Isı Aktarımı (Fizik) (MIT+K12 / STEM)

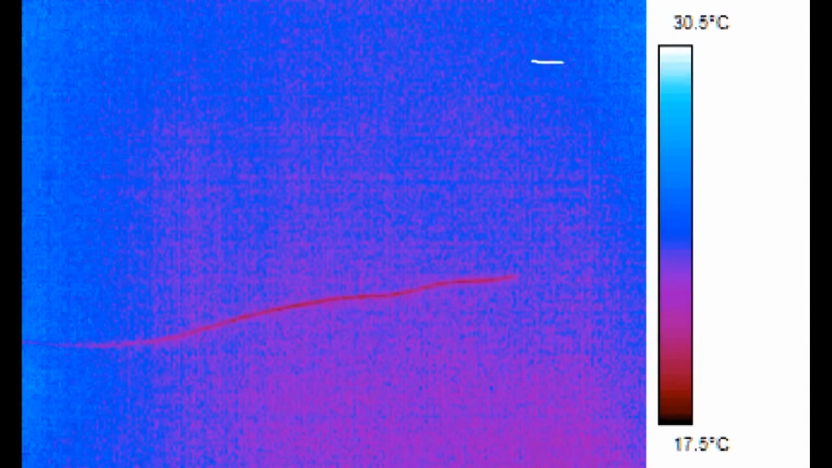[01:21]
On screen: scale top 30.5°C, scale bottom 17.5°C
Görüntüdeki renkler ise sıcaklıkları gösterir. Açık renkler yüksek sıcaklıkları, koyu renkler ise düşük sıcaklıkları simgeler.
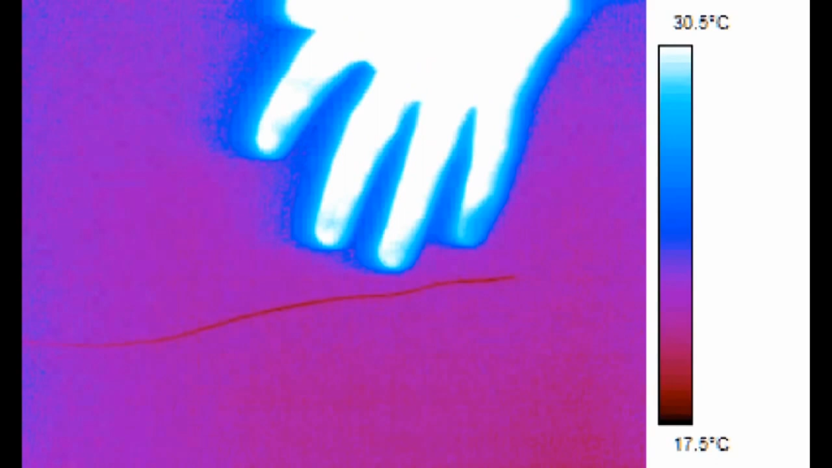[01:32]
On screen: scale top 30.5°C, scale bottom 17.5°C
Örneğin, bu görüntüde elim sıcakken, elimin altındaki bakır tel soğuk, bu arada kameranın her zaman doğru olduğunu da söyleyemeyiz.
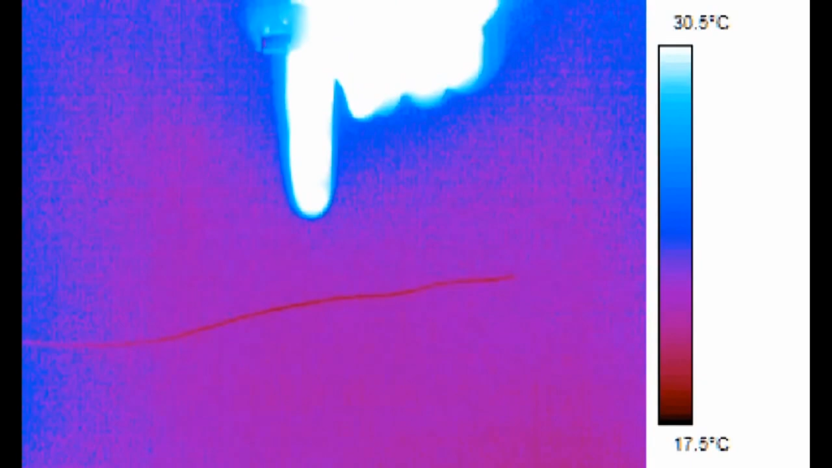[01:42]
On screen: scale top 30.5°C, scale bottom 17.5°C
Gelin bir çakmağın alevine bakalım arkadaşlar.
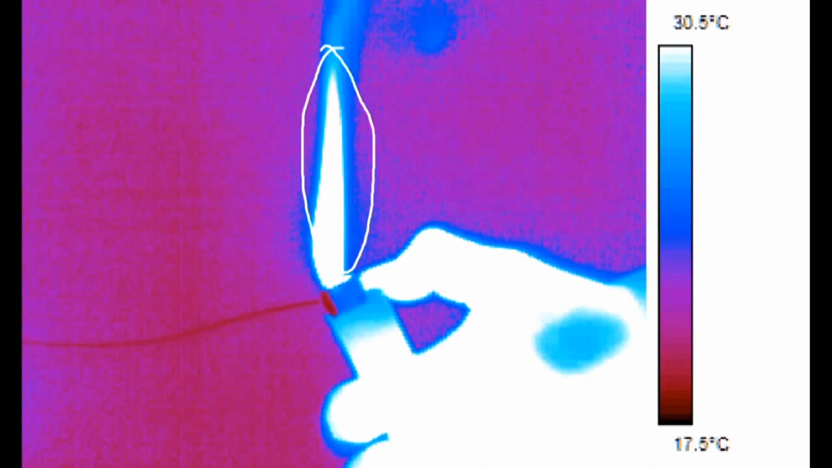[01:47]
On screen: scale top 30.5°C, scale bottom 17.5°C
Alev elimle aynı sıcaklıktaymış gibi görünse de, sıcaklığı aslında 2000 derece Celsius'dur. Ve bu sıcaklık, kameranın gösterebilmesi için çok yüksektir.
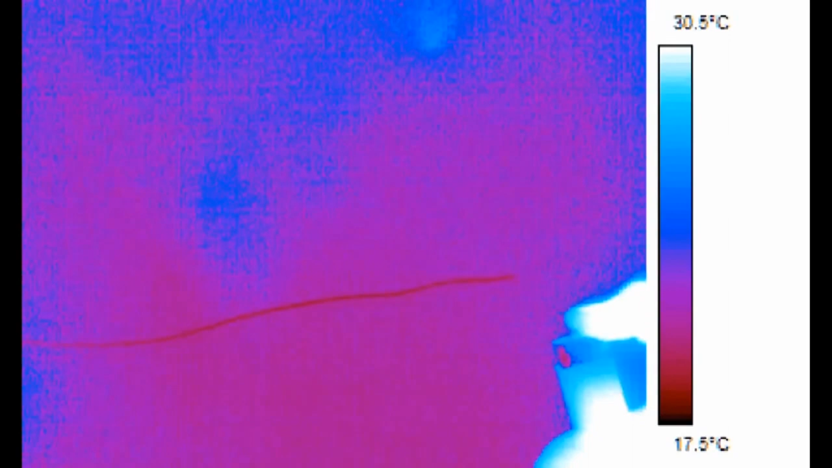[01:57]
On screen: scale top 30.5°C, scale bottom 17.5°C
Şimdi, çakmağa ve bakır teli kullanarak,
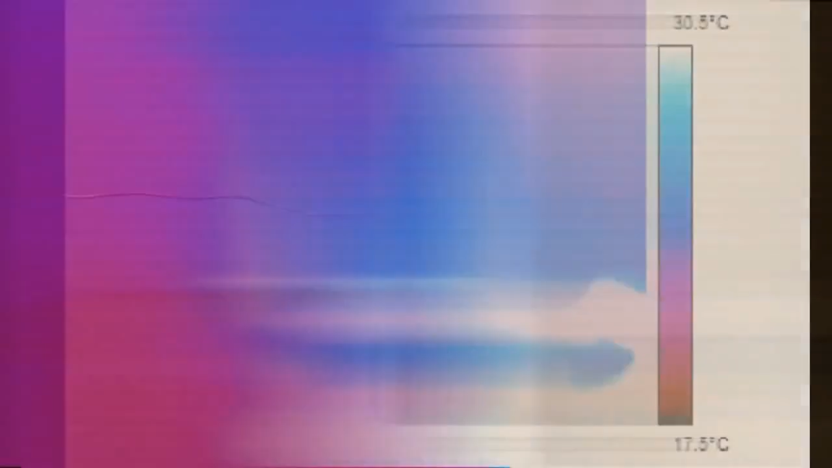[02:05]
On screen: scale top 30.5°C, scale bottom 17.5°C
ısı aktarımının ilk çeşidi olan iletim ya da kondüksiyona bir göz atacağız. Şimdi gelin çok basit bir deney yapalım.
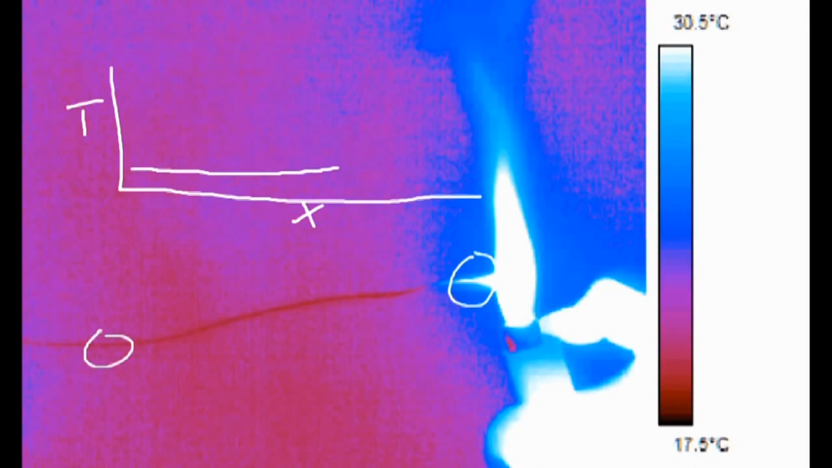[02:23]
On screen: scale top 30.5°C, scale bottom 17.5°C
İletim ile ısı aktarımı, aralarında sıcaklık farkı olan iki değişik cismin birbirine değmesiyle gerçekleşir. Görüntüde, telin sağ tarafının çakmak sayesinde ısındığını görüyorsunuz. Bu noktada,
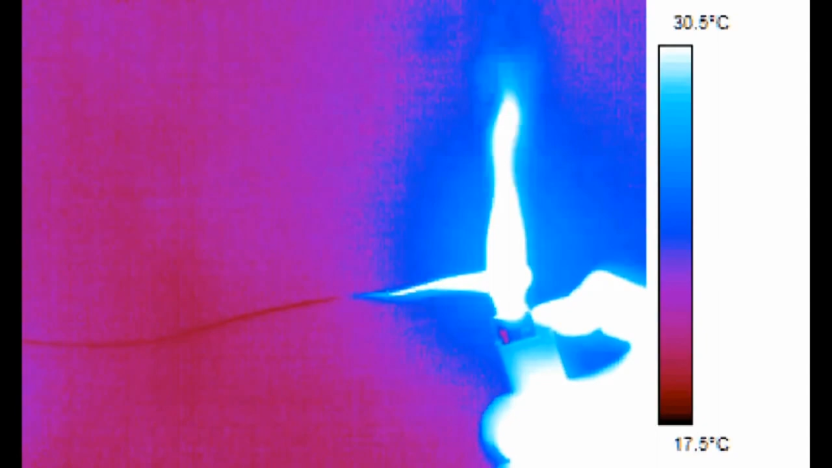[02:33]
On screen: scale top 30.5°C, scale bottom 17.5°C
telin bir ucundaki sıcaklık çok yüksekken, diğer ucundaki sıcaklık düşüktür.
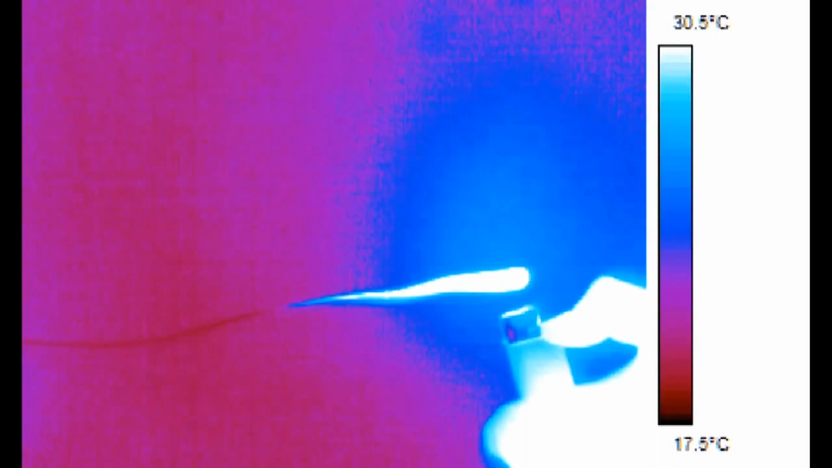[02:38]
On screen: scale top 30.5°C, scale bottom 17.5°C
Isı aktarımı, yüksek sıcaklıktan düşük sıcaklığa doğru gerçekleşir.
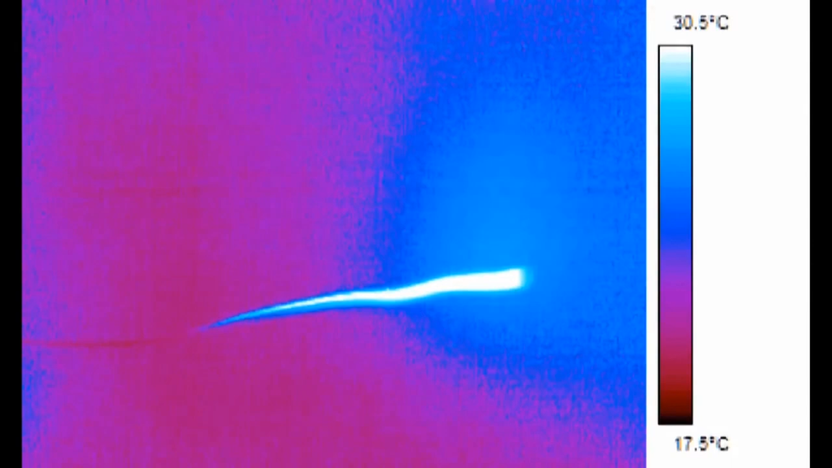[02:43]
On screen: scale top 30.5°C, scale bottom 17.5°C
Isı, şu an düşük sıcaklıktaki kısma doğru ilerliyor. Görüyorsunuz değil mi? Zamanla,
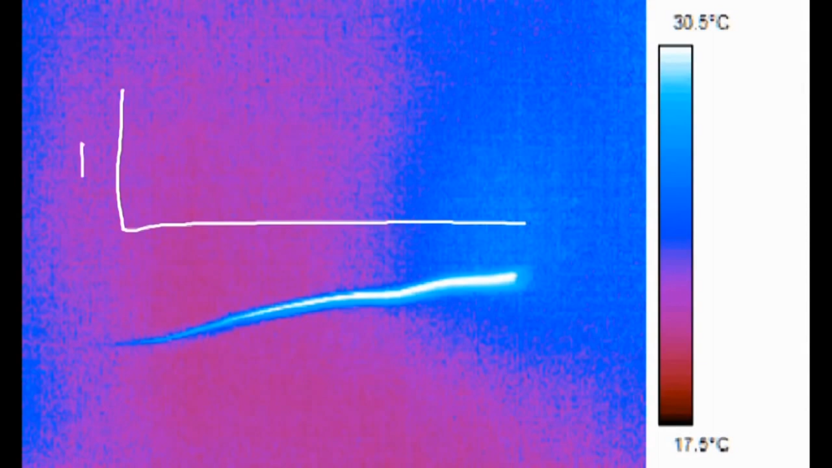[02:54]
On screen: scale top 30.5°C, scale bottom 17.5°C
ısı aktarımı enerjiyi yüksek sıcaklıktaki kısımdan düşük sıcaklıktaki kısma taşıdıkça, cismin iki ucundaki sıcaklık da birbirine ne yapar? Yaklaşmaya başlar.